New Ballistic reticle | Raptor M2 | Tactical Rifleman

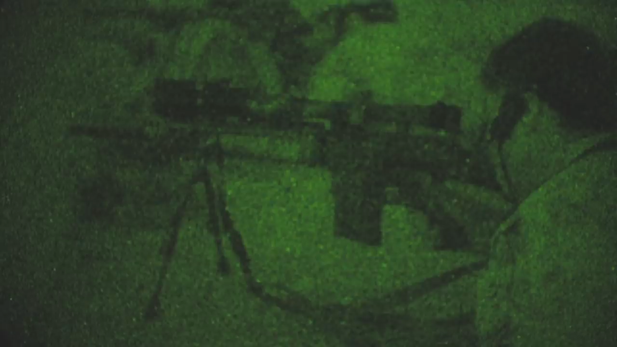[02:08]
You get up high up on the roof and we're using good night vision, a variable power scope with the horse reticle, whatever it is you're using.
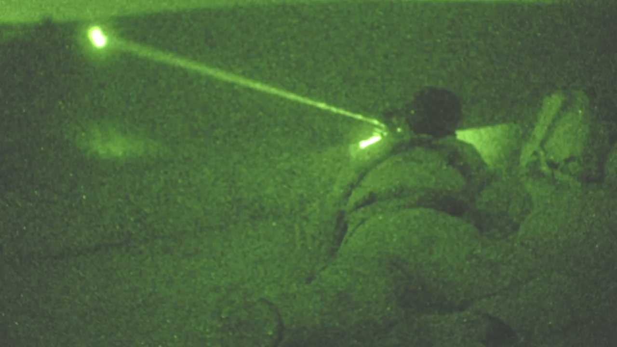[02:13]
It's very, very easy to identify as friend or foe, somebody that warrants deadly force.